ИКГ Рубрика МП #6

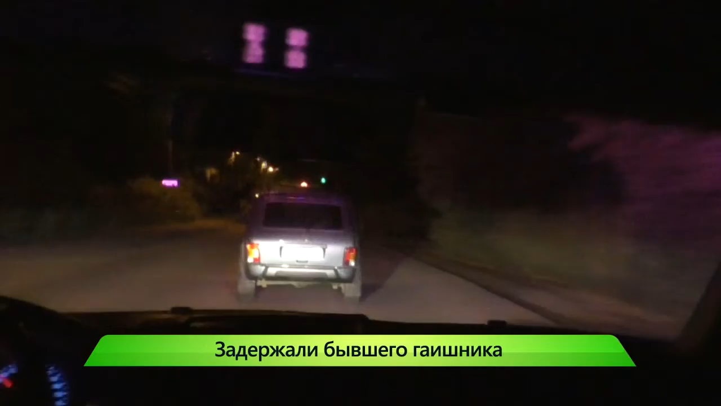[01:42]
На улице Ульяновские активисты ночного патруля и сотрудники ТП задержали пьяного бывшего дорожного полицейского. Мужчина ехал на Ниве и не сразу остановился по требованию полицейских.